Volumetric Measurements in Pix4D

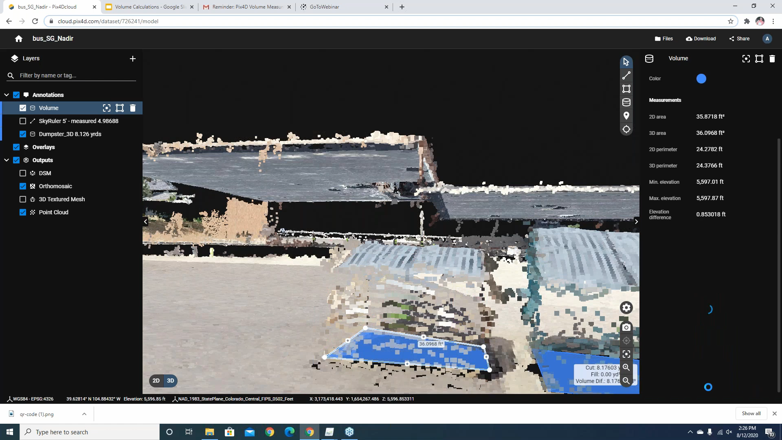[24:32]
that value there and you do get very good accurate measurements out of
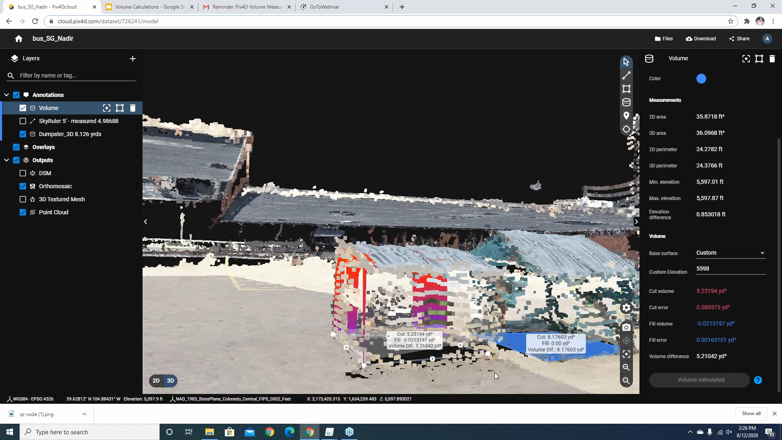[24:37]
pix4d as we step back over here for a moment i do want to talk a little bit about how pix4d is
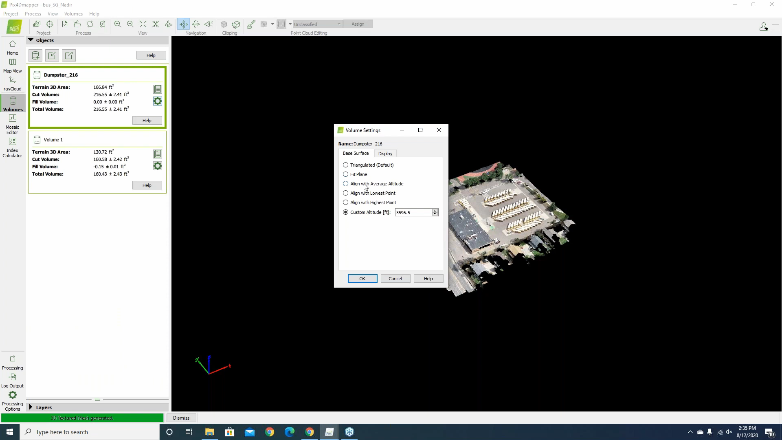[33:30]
as we're doing volume calculations here we have the options of triangulated fit plane align with average align lowest line highest and custom altitude i would typically encourage you to do kind of as i did earlier here you want to zoom in on your project and
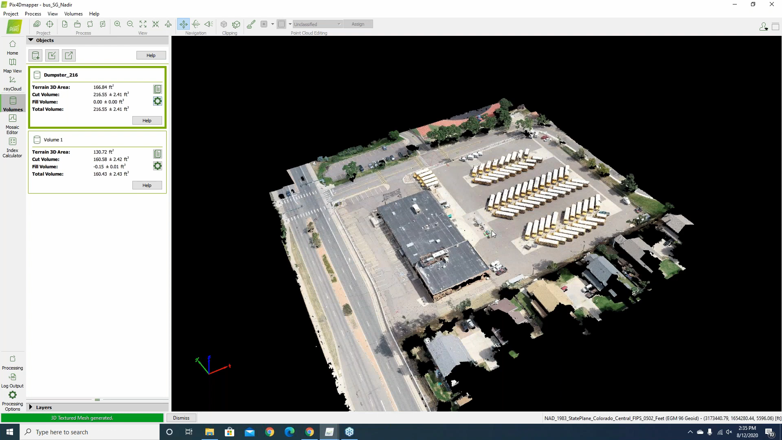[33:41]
really inspect where that base is while you're kind of visualizing things
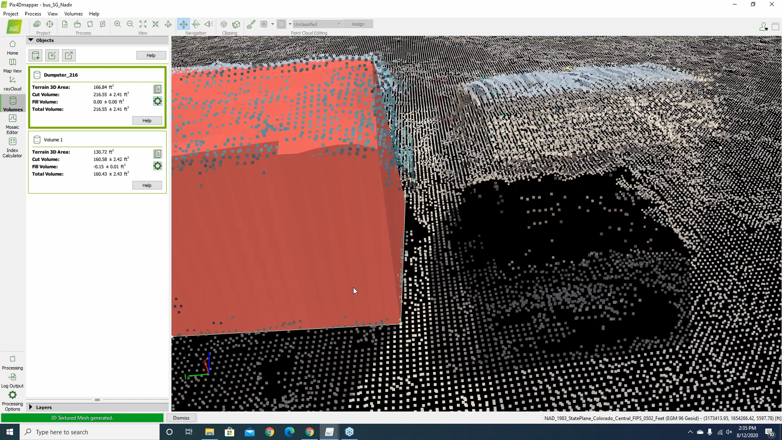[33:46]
because as i look here i can see that that base right there that i digitized is coming in and is right there at the
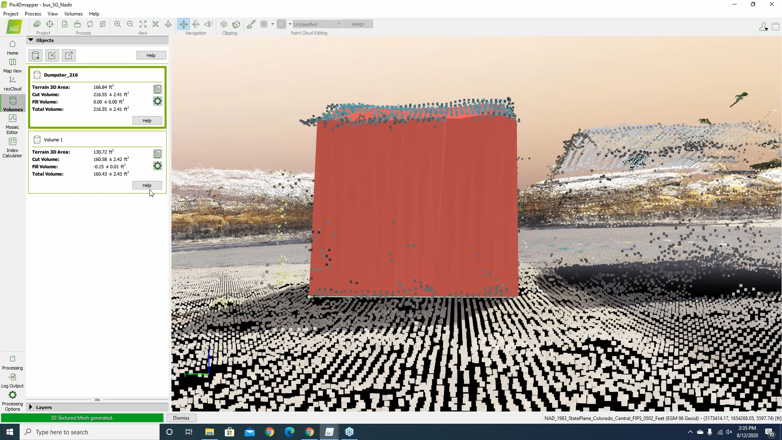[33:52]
ground but it's certainly very possible if i go ahead and let's just turn that off again if i want to try to re-digitize a base again it does take some refinement here and if i kind of go through here i can
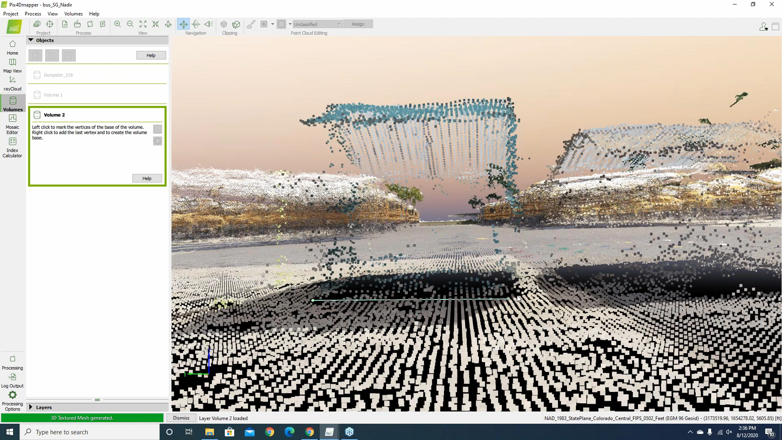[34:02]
see if i i'm just going to kind of click and draw a quick crude base there in the desktop
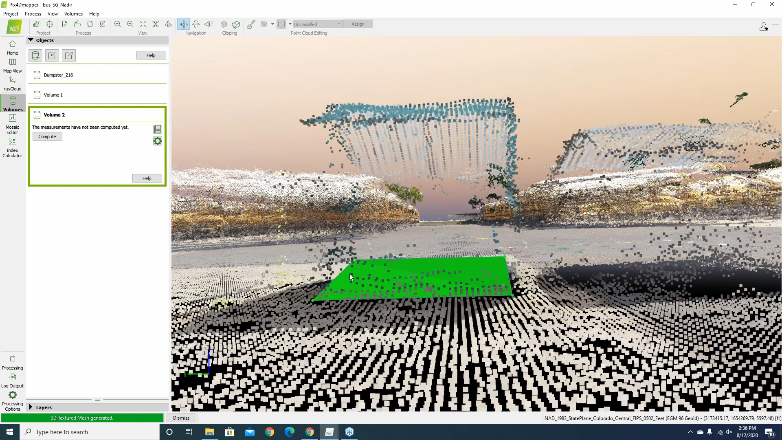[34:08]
and so there i've drawn my base but i can see that my base if i spin around here oops i totally
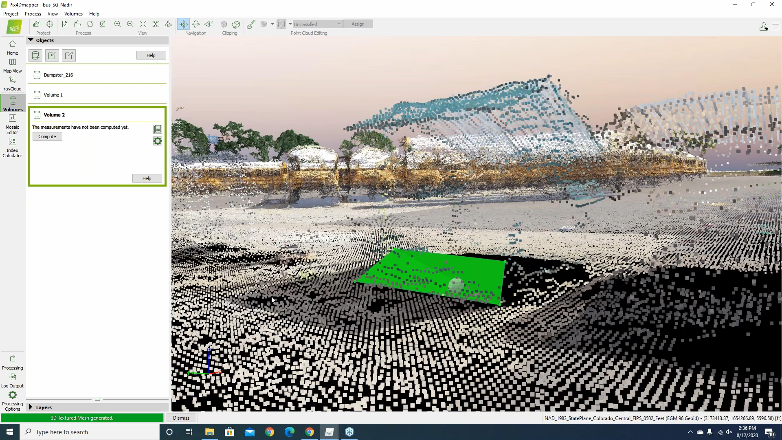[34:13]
missed the mark on where i was wanting to put that and so here in the desktop environment what
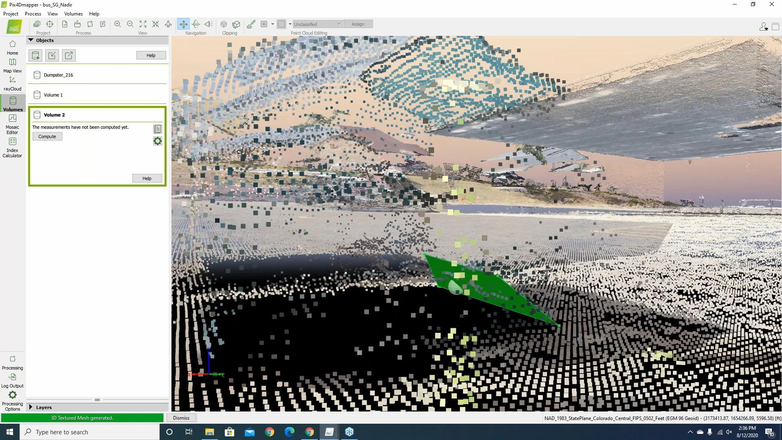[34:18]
i can do is i can actually step back out to the ray cloud and whenever you digitize a feature within
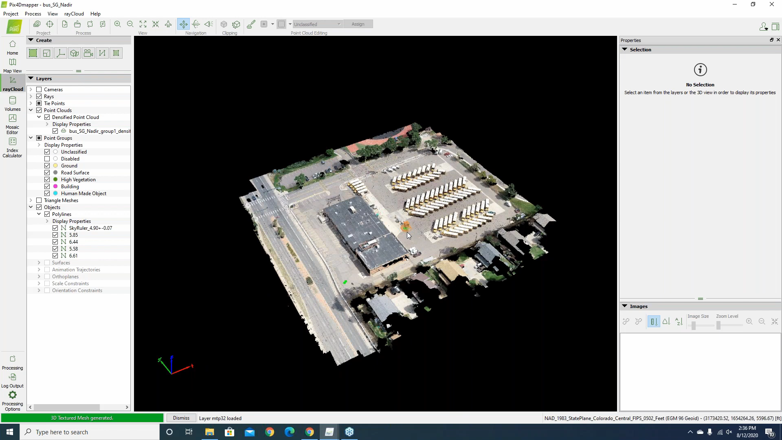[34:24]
pix4d it creates a um a tie point for you so i can actually go up and look at my tie points here and i can see that the last couple of tie points i created like this one mtp32 that was the last one i created isn't in the spot there that i really want it so what i can
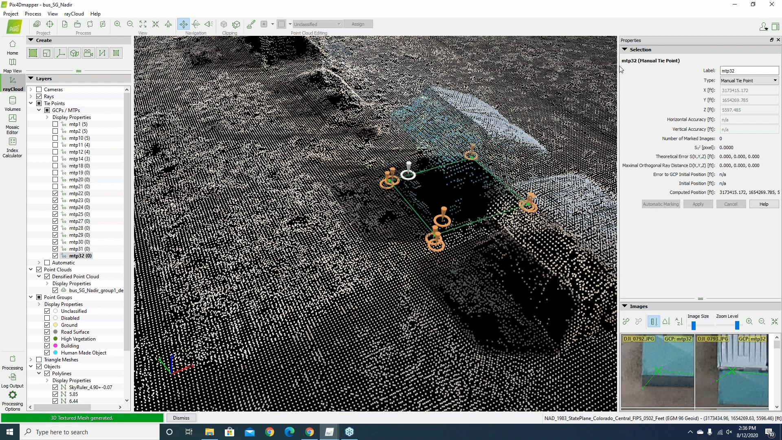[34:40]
do is i can expand my side property window here and this is how i can get in now and edit those particular markings so let's say i want that marking instead of there in the middle of the image or the middle of the dumpster i can come over and find one of the images try this one here now i can't quite see the the area i'm looking for on that unfortunately let's zoom out of my image here a little bit so i can see my images more clearly okay so i can use i think this image right here oops so if i come down here to image 764
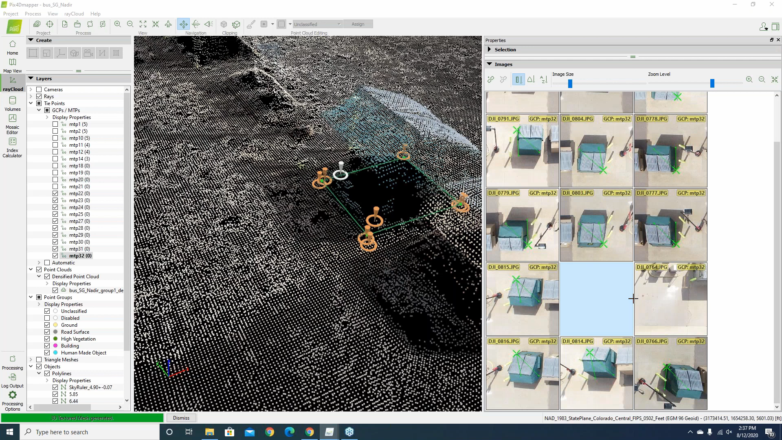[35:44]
actually hit selection and apply and we can see that that point now has jumped and has moved over here i've only marked it in two images it seems like it's still a little bit high so what i want to do is go through and review my images a little bit more i can see here's one
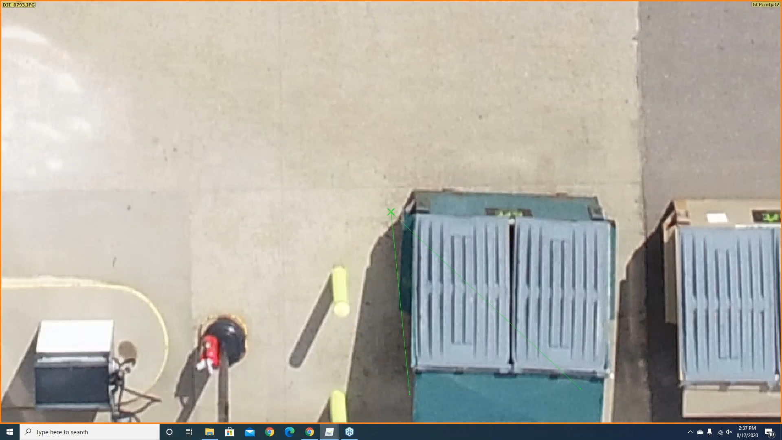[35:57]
where it's showing it off a bit i can move
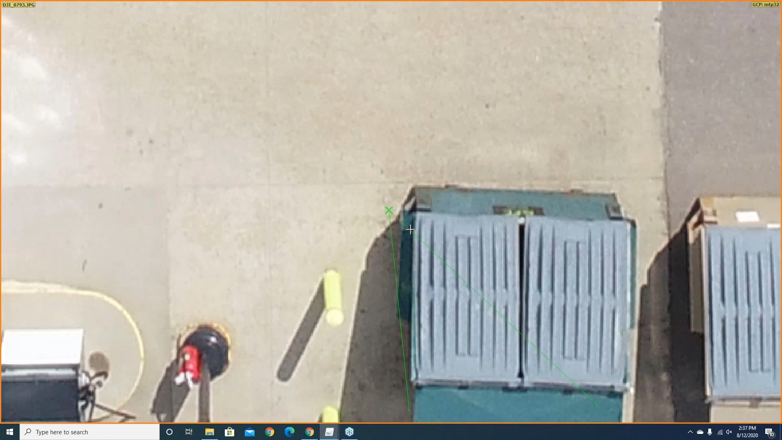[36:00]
that kind of back in and over and see if i can find some other images that more clearly show where that belongs and
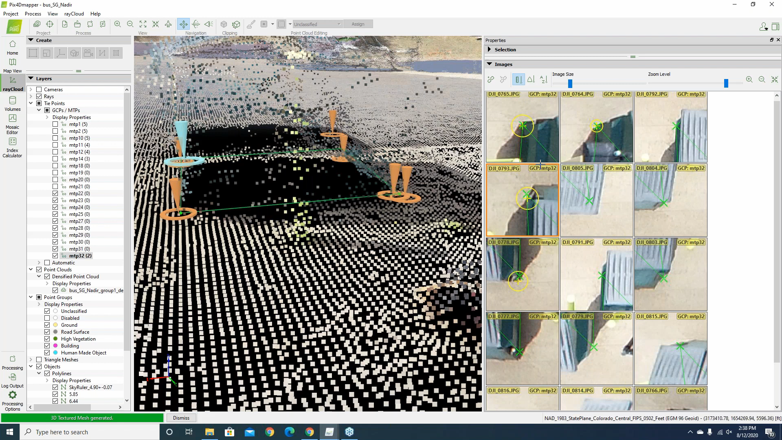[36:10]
you do want to be careful and be mindful that the images you're marking in that are clear that you can see where that point belongs so move that down and so now i've updated that in a few images see if i apply that if that doesn't bring that down a bit more it did oops let's go back to there i think yeah if you want to select the tie point you're working with here and i'm just going to review here the marks that i made previously i think some of them may be i don't know there's only five i'm going to delete that image there i wasn't